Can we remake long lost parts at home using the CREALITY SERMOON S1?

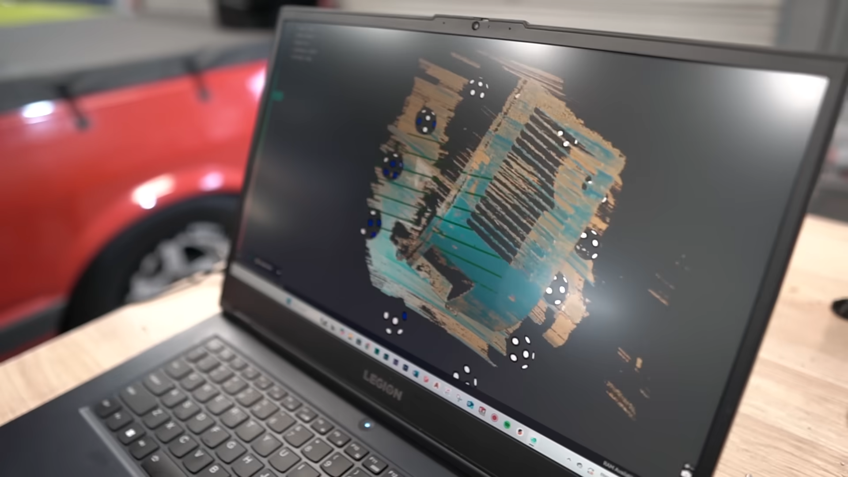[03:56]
It's quicker, huh? Yeah, it's heaps faster.
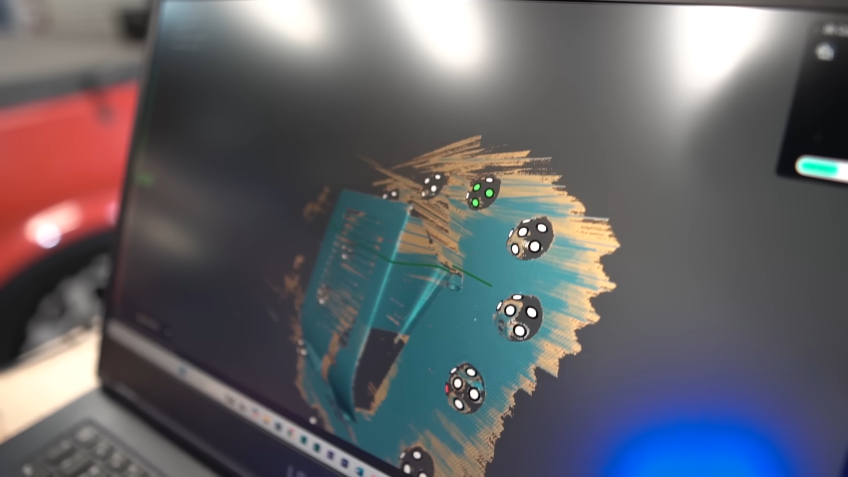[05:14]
It wouldn't build that before, did it? No.
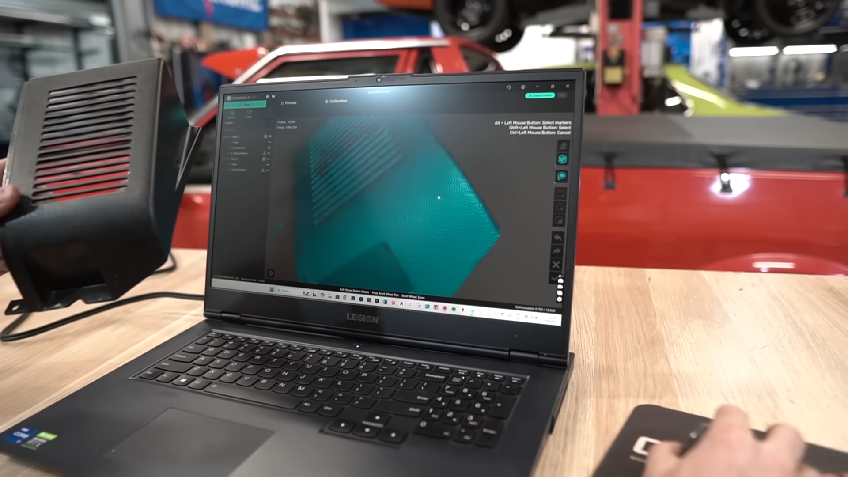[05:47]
So once we hit fusion and we actually create the point cloud data, you end up with this.
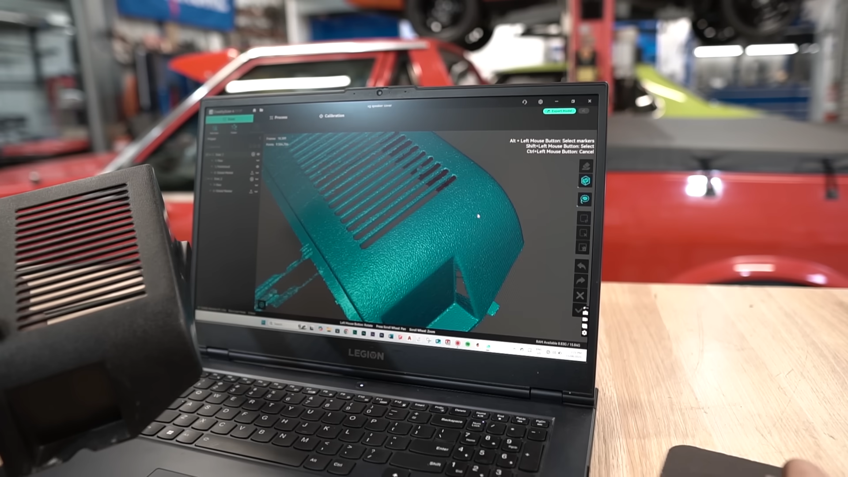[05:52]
And you can see the actual texture that Ford put them from factory in this.
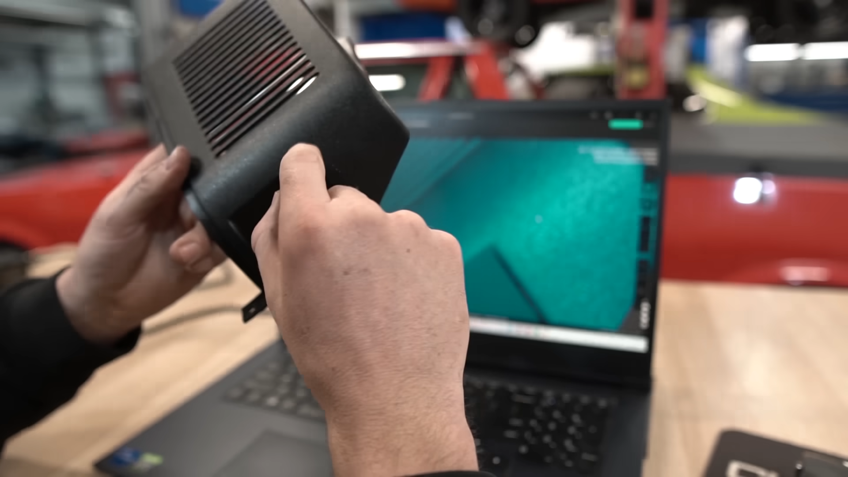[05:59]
What do you call that? Like alligator skin I guess? Who knows. I don't know what that's called. But if someone can tell us what that texture is, I'd be very interested to know the name of it. But yeah, you sort of get the look of it. Very nice. How detailed it is.
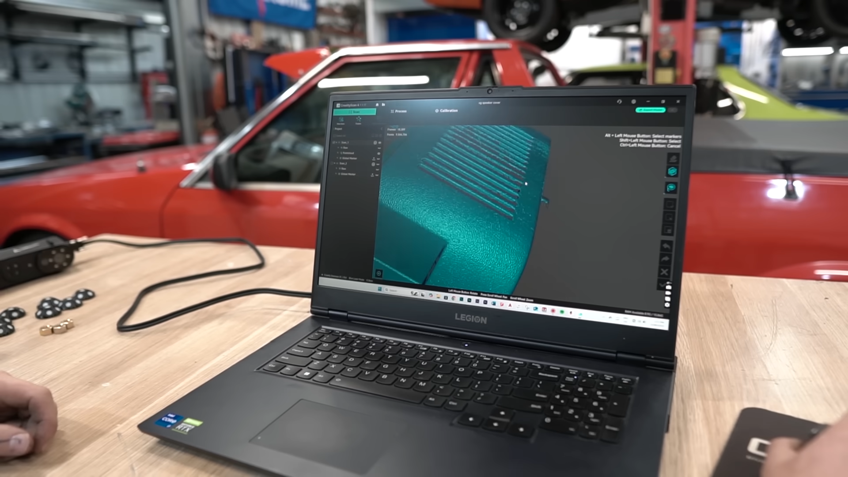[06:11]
So now we're going to try and join this scan and this scan as one. And the way that we do that is we try and find where they have the same thing.
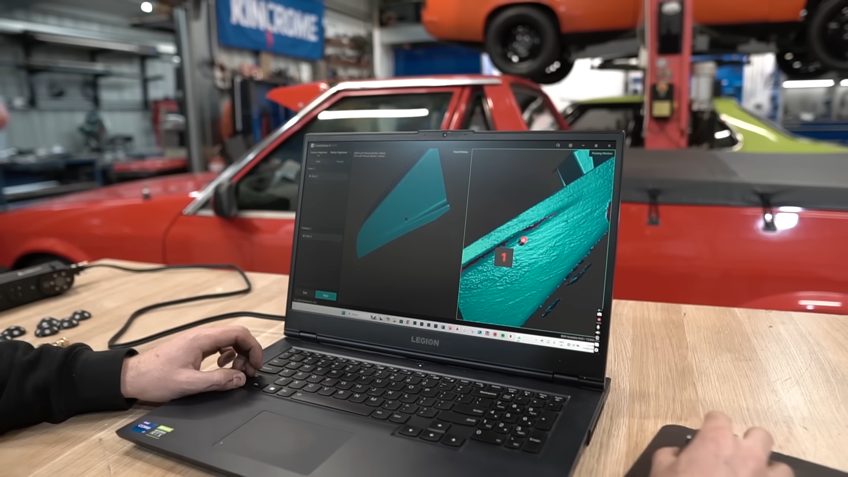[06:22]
One mark. One mark. One mark. Then we look for another piece that would share the same data.